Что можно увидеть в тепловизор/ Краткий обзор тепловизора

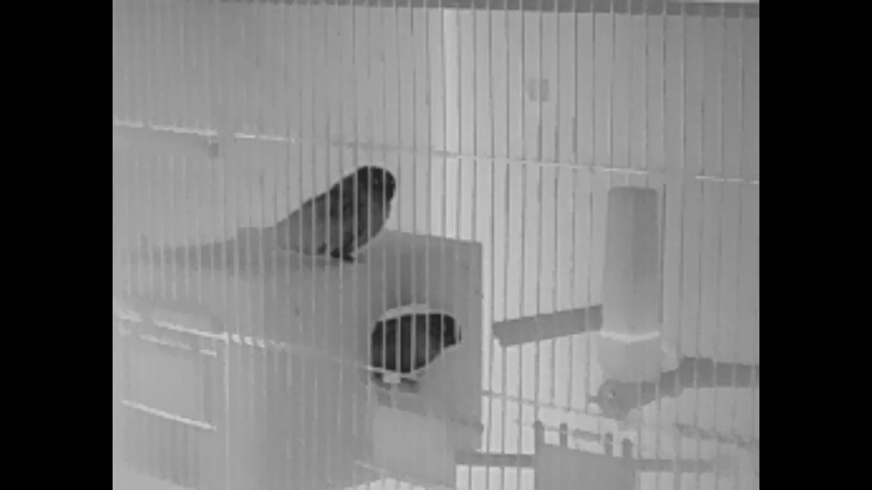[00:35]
у воробья 43 градуса зачем это нужно дело
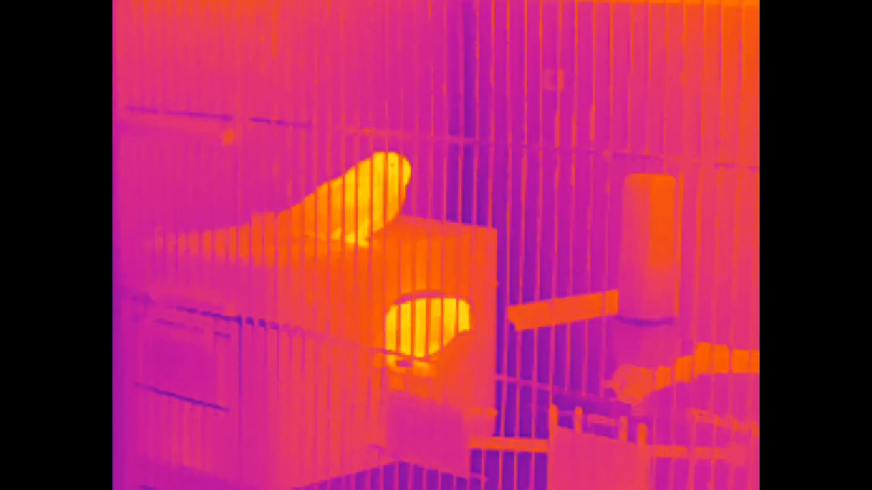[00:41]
в том что птицы как всем известно согревает свои яйца
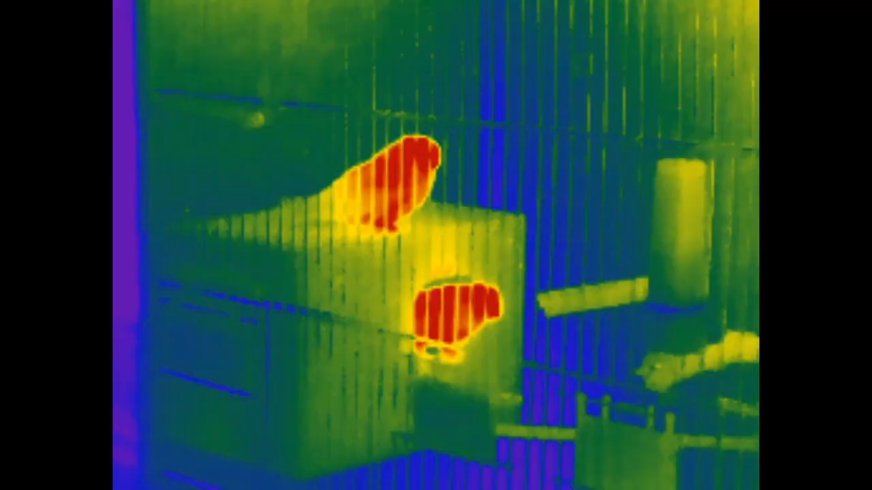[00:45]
собственным теплом
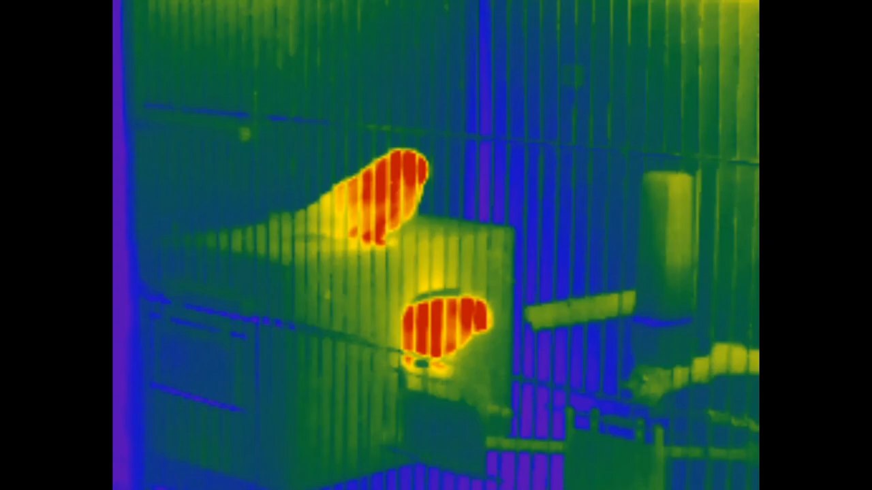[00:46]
именно для этого им нужна
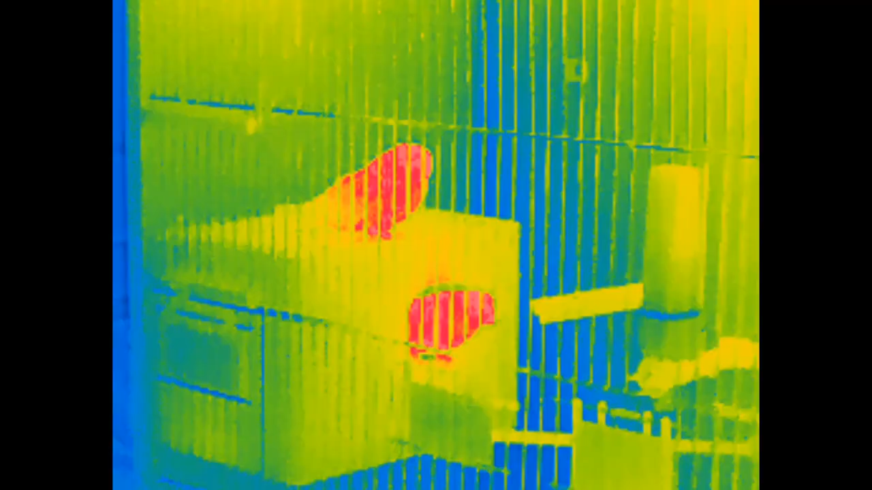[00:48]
повышенная температура тела ну а в полете она еще
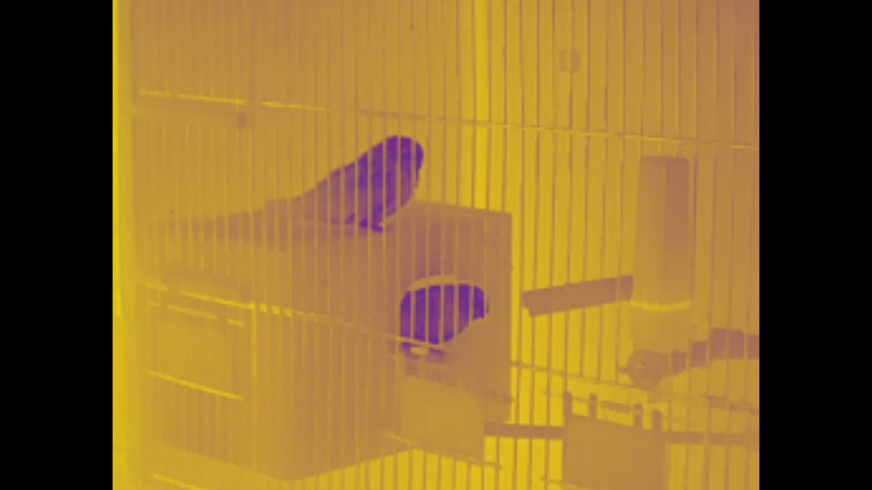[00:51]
выше чем в сидячем положении через некоторые материалы тепловизор не проходит мы не
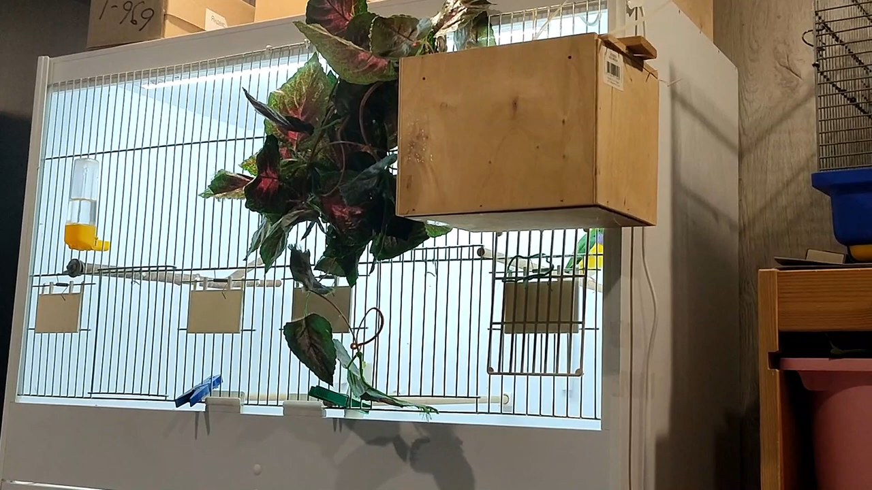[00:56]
можем увидеть что например за стеклом или внутри фанерного домика
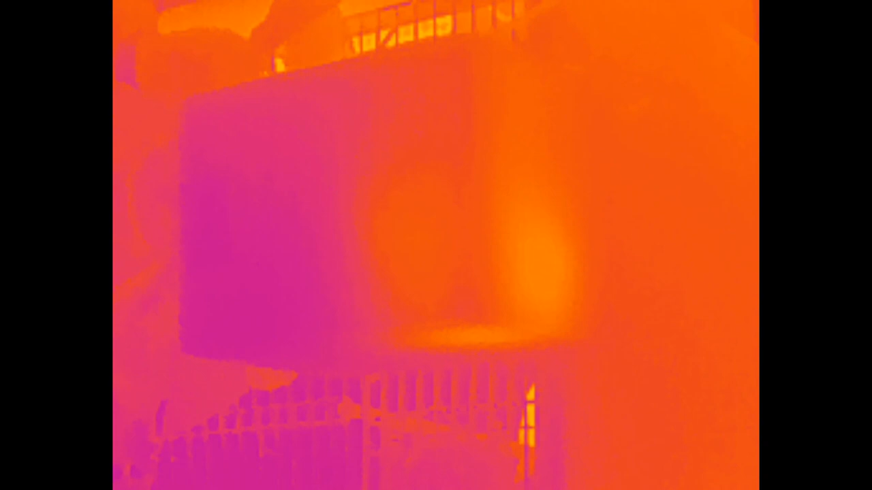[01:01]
но однако здесь в гнездовом домике птичка сидит рядом с боковой стенкой и
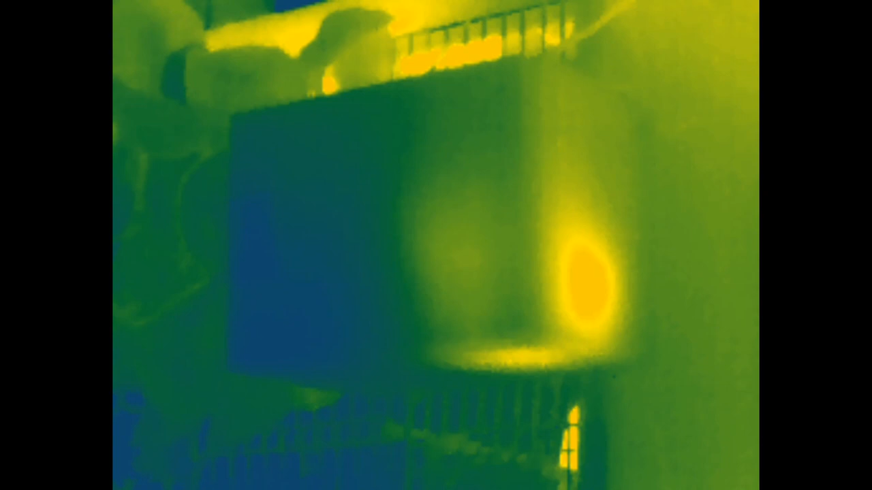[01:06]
поэтому светится как маленькое солнышко изнутри она видимо нагрела